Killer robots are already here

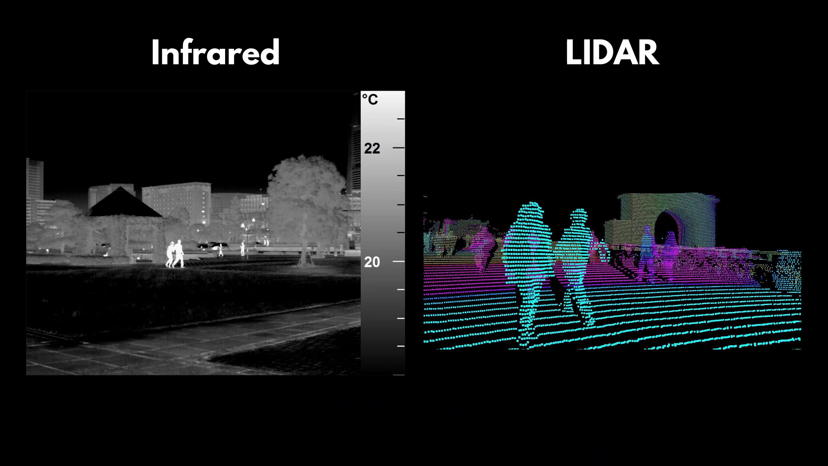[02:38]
This drone can also see at night for example via a set of infrared cameras or via lidar and has image processing and face recognition capabilities so it can actually distinguish between a human target from a non-human target.